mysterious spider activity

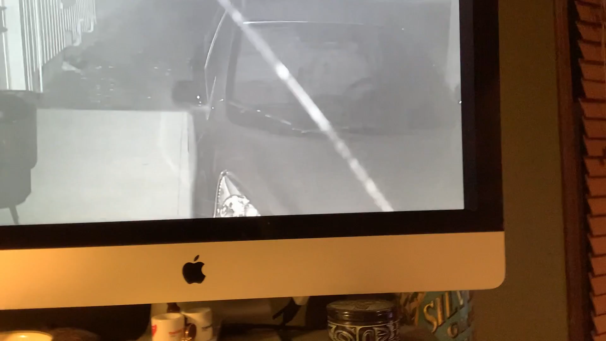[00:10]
And there's something going on with that spiderweb because, yes, it could be the wind just